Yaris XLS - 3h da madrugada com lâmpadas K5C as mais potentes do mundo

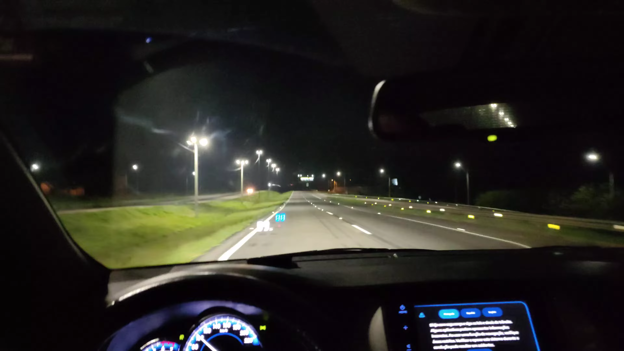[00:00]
E aí pessoal, tranquilo? Vamos lá então, agora 4h29 da manhã, tá aqui a lâmpada K5C da Downknight, vou dar uma luz alta ainda, K5C também na luz alta, aqui é a Santa Catarina, é a BR-101, estou com a K5C no baixo aqui também, olha só, top né?